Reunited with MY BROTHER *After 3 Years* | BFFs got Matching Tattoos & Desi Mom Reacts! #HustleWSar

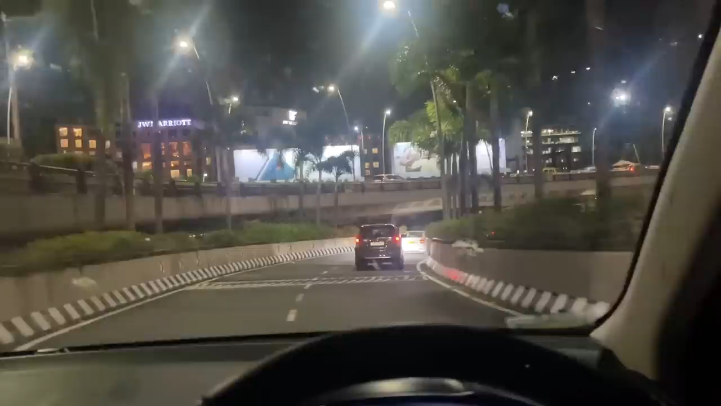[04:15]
I am right now entering the parking. You'll be able to figure.